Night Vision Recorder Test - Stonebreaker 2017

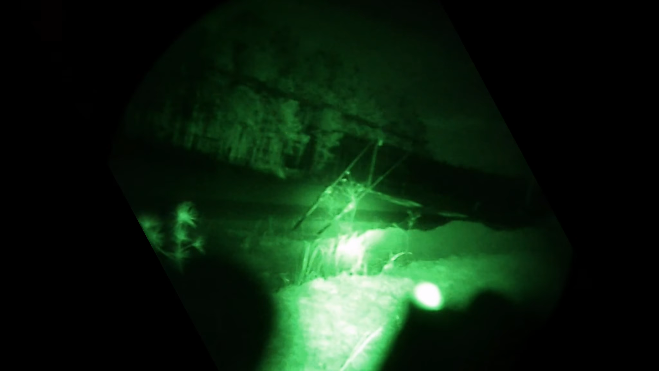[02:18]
Looks clean, but I can't see past that first set of pipes.